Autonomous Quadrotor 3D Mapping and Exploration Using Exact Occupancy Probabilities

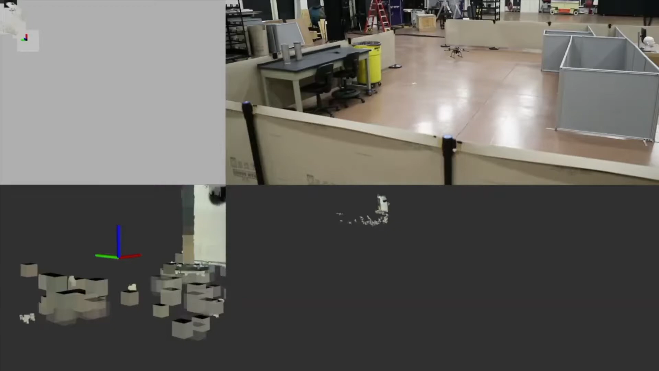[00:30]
In the experiment, the robot takes off, does an initial rotation to learn about its immediate surroundings, and then explores the space until the environment is well known.
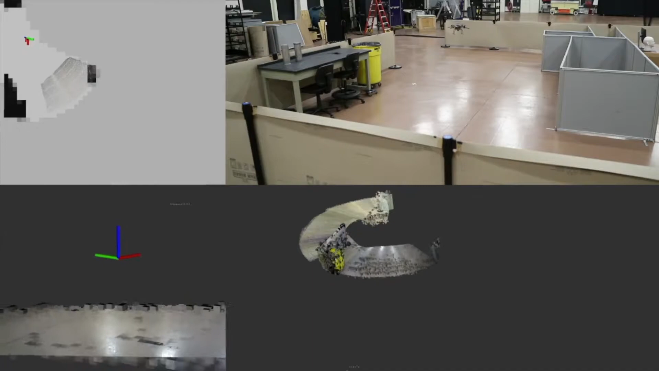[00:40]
On the top right, we show the experiment being filmed. On the bottom right, we show the 3D occupancy grid map generated from the measurements.
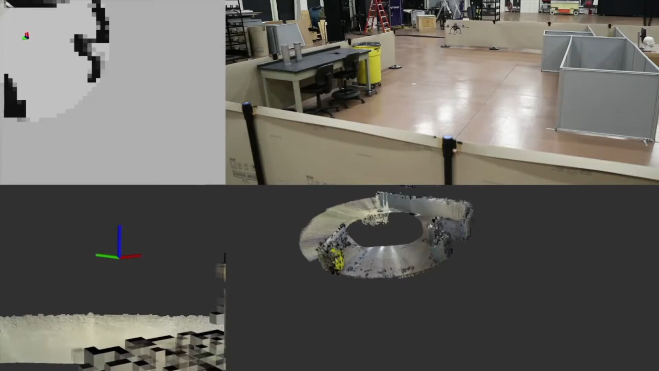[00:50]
Here we model the world as a set of evenly spaced grid cells that are either free or occupied. The goal is to find the probability that each cell is occupied.
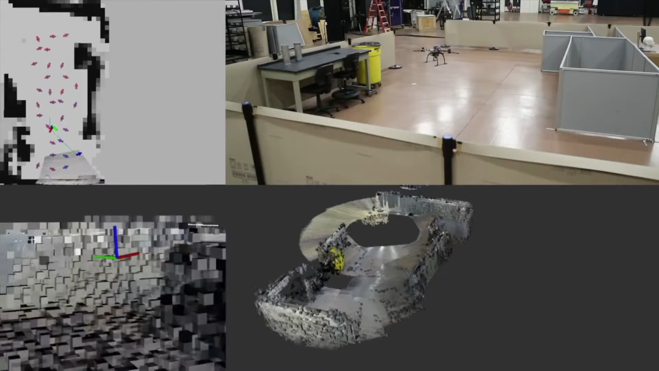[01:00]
Our novel mapping technique finds these probabilities using the sensor properties directly.
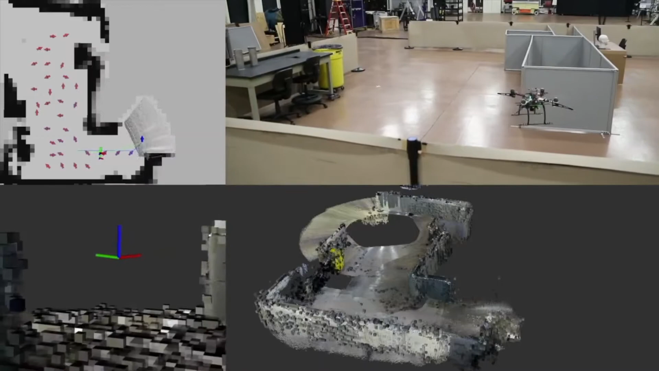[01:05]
Here you can see these grid cells with varying opacity as well as point cloud measurements from the ACES action.
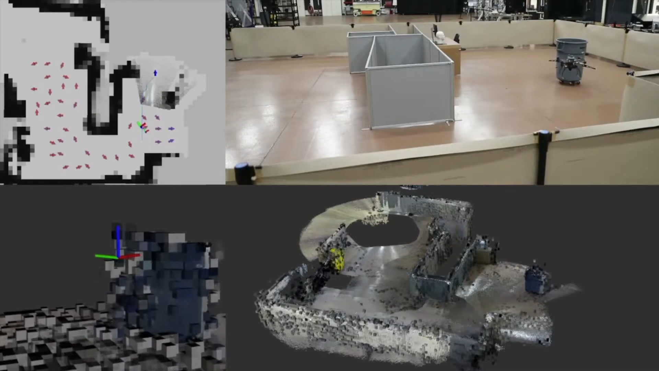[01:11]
On the bottom left, we see the 3D occupancy grid map, but from a third person perspective following the robot. On the top left, we project the 3D cells in the vertical direction onto a
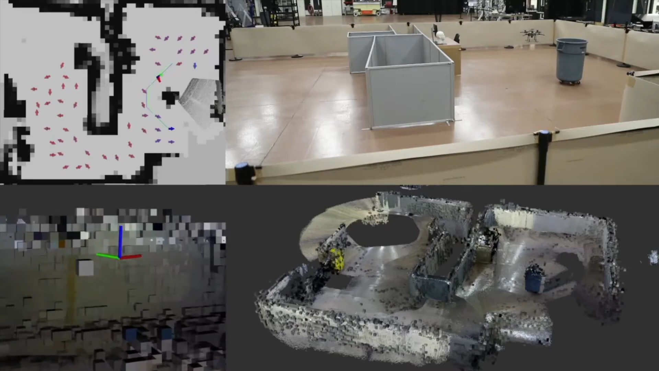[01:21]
horizontal plane to obtain a 2D occupancy grid map. The robot selects a candidate future pose, shown by arrows, that maximizes how much it expects to learn about the environment.
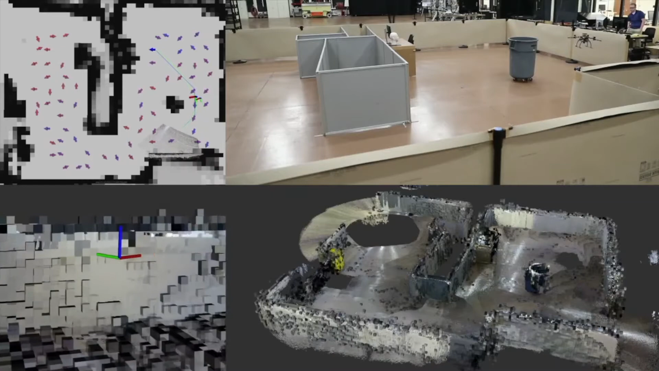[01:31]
The map information gain is determined using a novel method to predict a map uncertainty measure known as entropy.
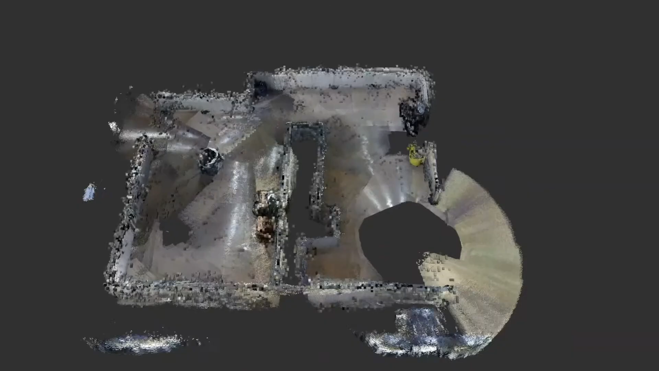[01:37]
This is the final 3D occupancy
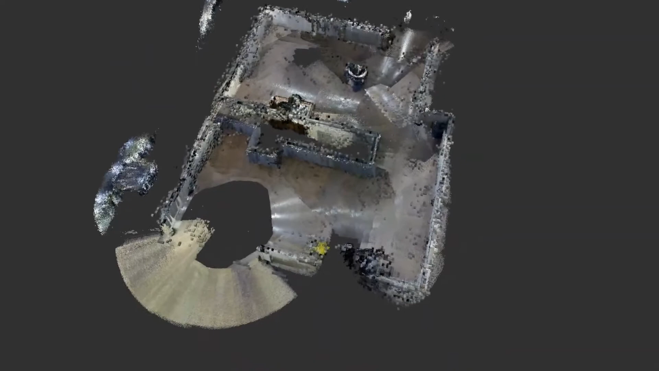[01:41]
grid map and point cloud measurements after a completed test.